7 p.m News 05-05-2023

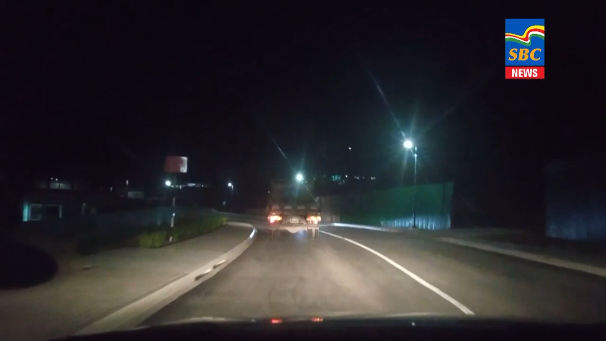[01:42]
The old road has been officially closed for good since last night and the new one cuts through the Anselamouche Hotel project